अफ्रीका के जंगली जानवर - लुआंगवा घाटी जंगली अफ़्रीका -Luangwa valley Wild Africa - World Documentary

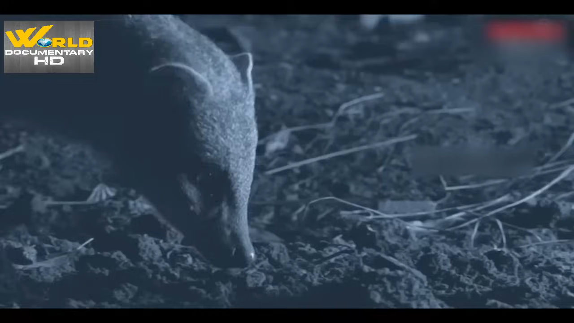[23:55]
जिंदा रहने के लिए शिकार की कोशिशें कभी बंद नहीं होती। जब कुछ जानवर आराम करते हैं तो दूसरों का काम शुरू हो जाता है।
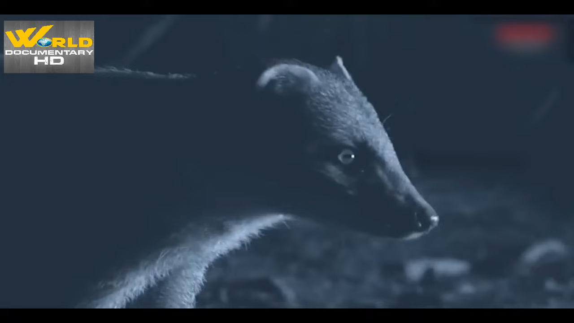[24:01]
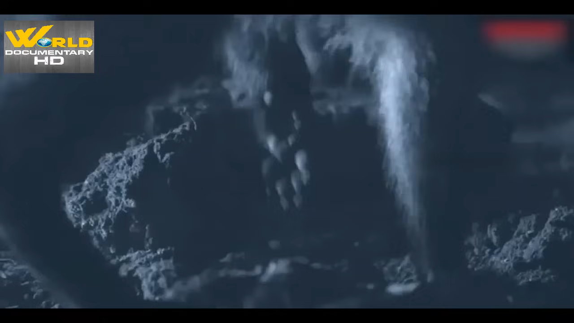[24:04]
ये सफेद पूंछ वाला मोंगूस दिन में धूप की गर्मी से बचा रहा और रात में ठंडक होने पर बाहर निकल आया है।
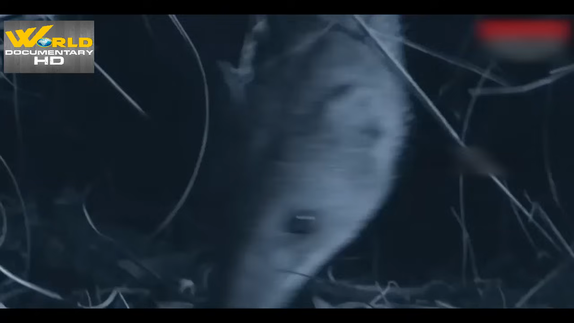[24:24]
इसी वक्त इसकी खुराक बनने वाले
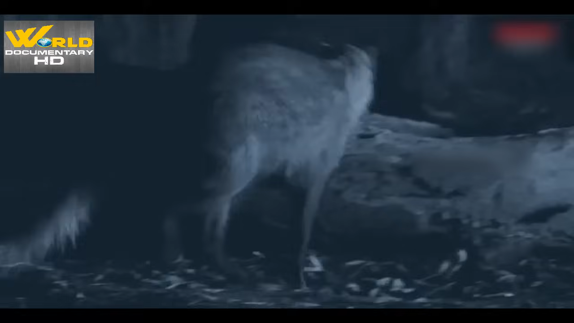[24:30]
पसंदीदा जानवर भी बाहर निकलते हैं। ये खाने के मामले में नखरे नहीं करता। ये छोटे पक्षियों से लेकर सांपों तक को खा जाता है,
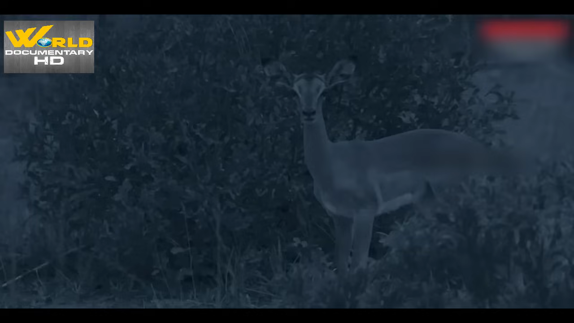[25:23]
नजदीक ही एक और इंपाला का बुरा अंत होता है।
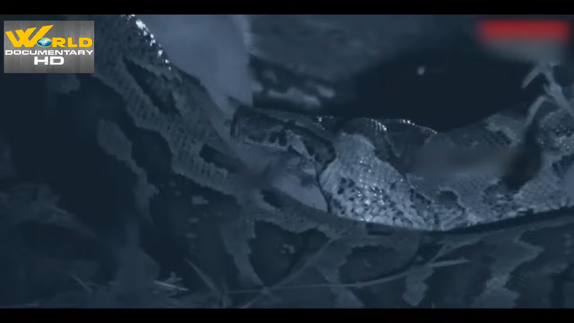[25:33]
एक रॉक पायथन इसे अपनी जानलेवा जकड़ में कैद कर लेता है।
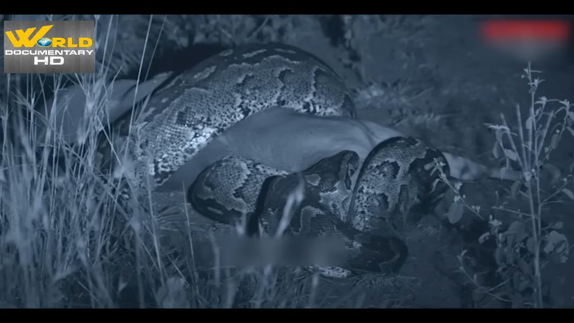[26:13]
लेकिन आज रात शायद इंपाला किसी और की भूख मिटाएगा।
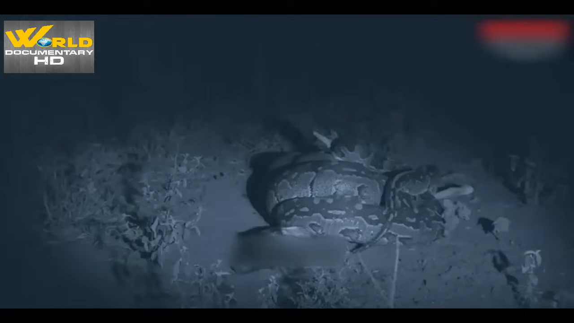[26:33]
इस भूखी हाइना को यहां मौका नजर आ रहा है,
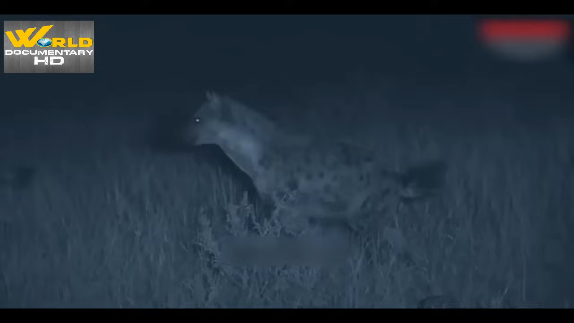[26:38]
लेकिन यहां ये अकेली नहीं है।
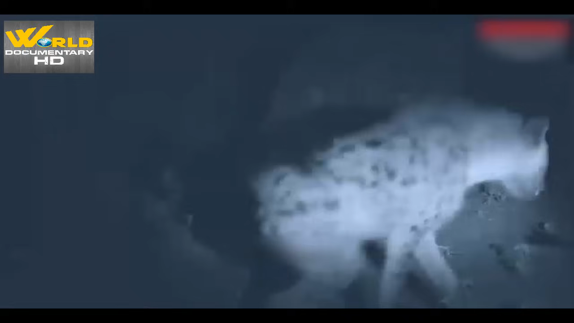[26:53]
किसी पाइथन से उलझना एक बात है, लेकिन इसे तो इन घुसपैठियों का भी सामना करना होगा।
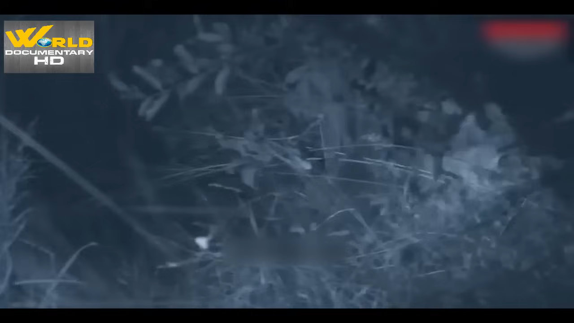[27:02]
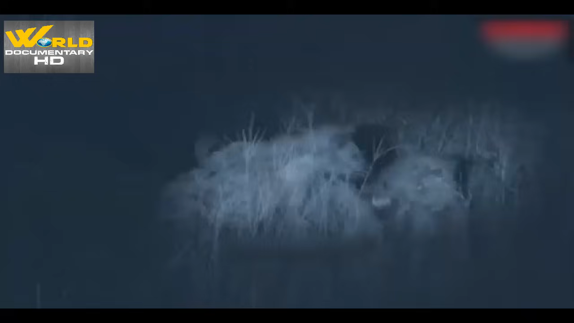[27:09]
ये अपने झुंड की अल्फा फीमेल है, तो इसका काम अपनी ताकत दिखाने भर से हो जाता है
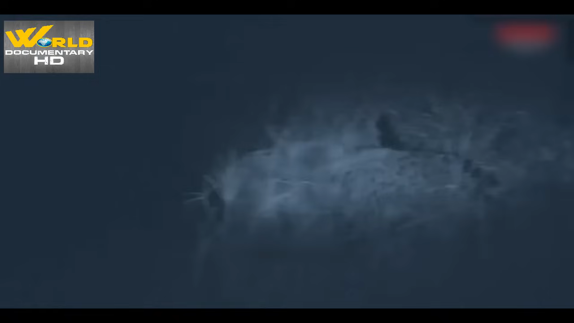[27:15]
और इसके पेट भरने का इंतजाम हो जाता है।
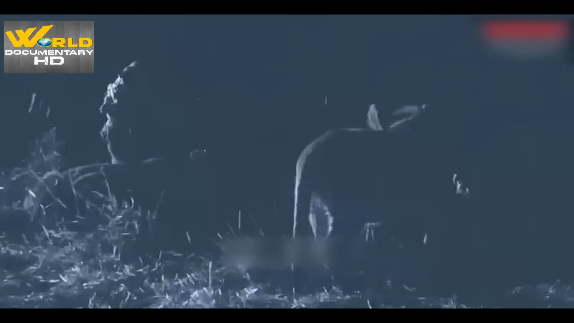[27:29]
फिलहाल हाइना और लायन फैमिली दोनों ही संतुष्ट हैं।